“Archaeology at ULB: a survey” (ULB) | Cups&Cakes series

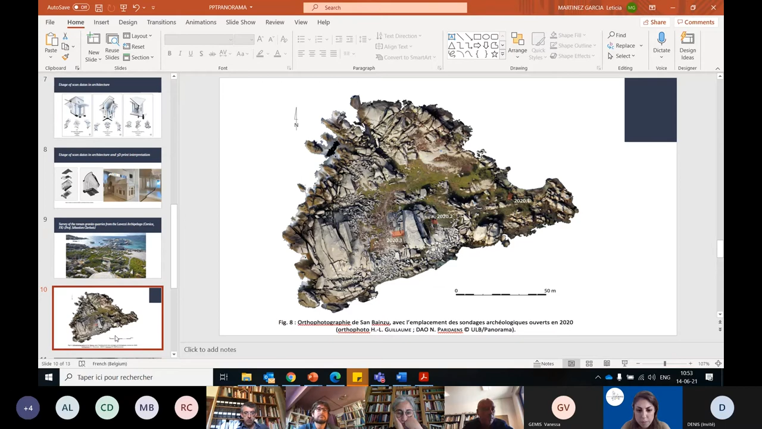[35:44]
is able to produce more useful images for the study of the structures, but also to materialize the archaeological data. And here you have the in red, you have the implementation of the surveys carried out in 2020. And next slide, please. 3D photogrammetry was also used to produce 3D point clouds of the quarries, on which you can work online in an interactive way.
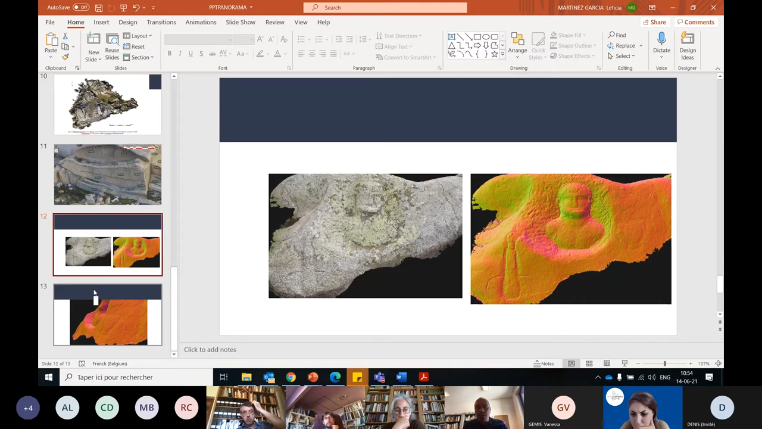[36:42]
You can see on the far right of the right picture, a canthar that is not visible to the naked eyes, and which make us believe that the character is a Hercule here, often honored by the Roman in the quarries. And there is a last slide where you can see maybe better the
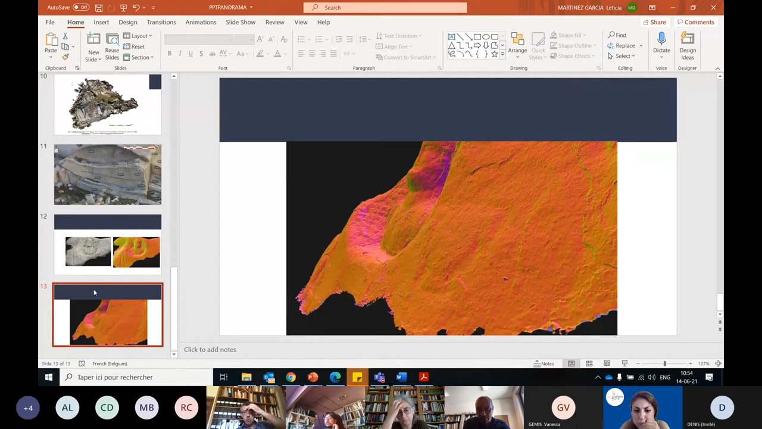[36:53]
carving techniques in the medallion, but also the canthar on the right. Here we are. I'll stop here. There are vastly further examples. This is more an overview, if you will, and thank you for your time.
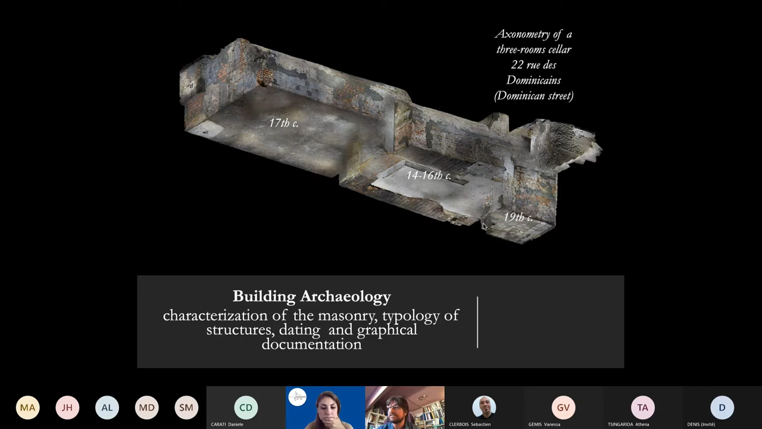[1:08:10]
and a very small cellar is constructed during the 19th century. So you can see how archaeological structures, after study, after dating process, can offer a fine picture covering all great historical periods. So in combination with archaeological analysis and the production of graphical documentation,